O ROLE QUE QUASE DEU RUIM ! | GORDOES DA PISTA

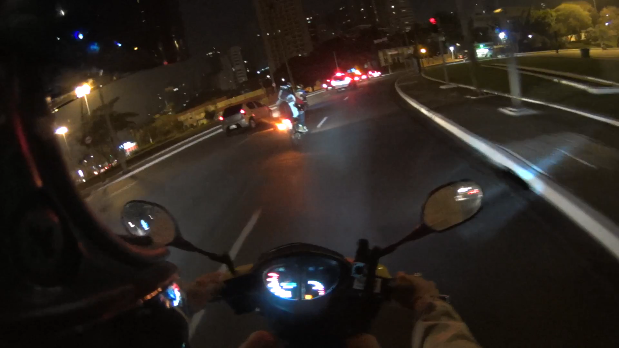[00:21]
Thaís tá no toque aqui da CGzinha E tô com sujeira aqui na frente Vamos encostar lá no Extra
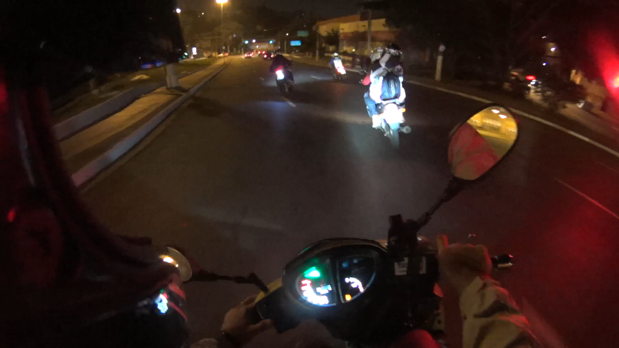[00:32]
Pra gente fazer uma resenha daqui a pouco lá na casa dele Não vou ficar muito tempo lá não Vou daqui a pouco inclusive avisa minha mãe, etc Mas é aqui do lado, é aqui na Lapa Pertinho Dá pra ir tranquilo O balão hoje não tá no toque O balão hoje tá na garupa Hehehe
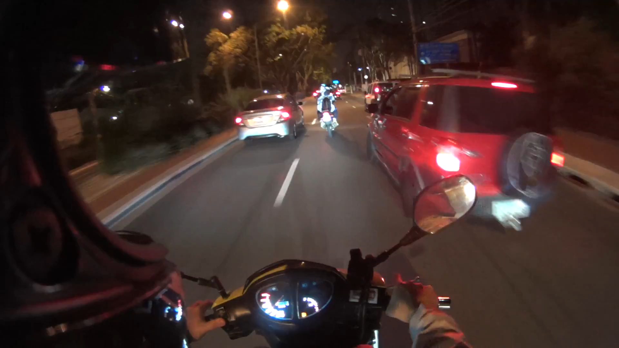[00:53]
E é isso Bondizão Mil cilindradas 125 150 600 Tudo junto E o Estevam vai colar junto com o Matheus E o Rafa Daqui a pouco lá Tamo indo lá no Extra
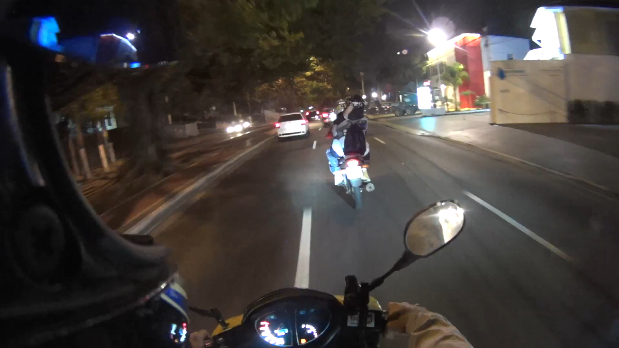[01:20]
Os caras vão comprar as bebidas, né Eu não vou beber porque Tô pilotando, né mano O balão como vai beber E a rapaziada possivelmente não vai Ou sujeira não vai também, não sei Mas Isso não vai Do meu Do teu querer aí, né Que tá assistindo o vídeo Mas é nóis Vamos que vamos Importante é o rolê de moto Taizinha toca, pô A CGzinha é ela que tá usando
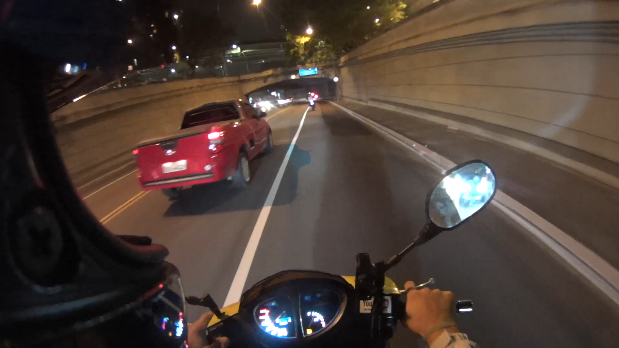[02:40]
Ó o buraco Pra onde que sujeira vai
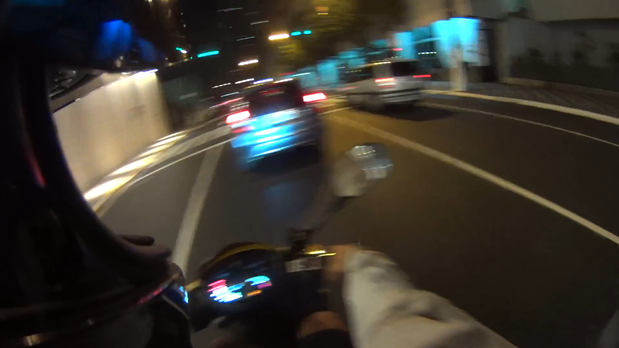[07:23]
Segura Nossa Tomou multa Nossa Ele lá tomou multa Tem radar, tá Ô, gordão Tinha radar lá atrás Tem sim É lá atrás e aqui na frente
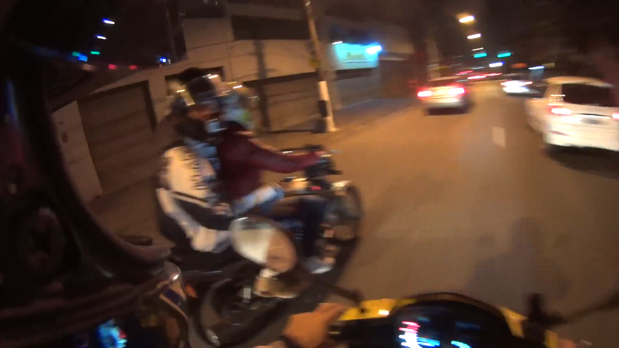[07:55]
É lá atrás e aqui na frente Aquela, ó É porque tá por cima do piche Tá por cima do piche Aí não dá pra ver mesmo Aqui tem Só quem conhece Pirituba Tá ligado que aqui tem Pirituba e Lapa, né Aqui é Lapa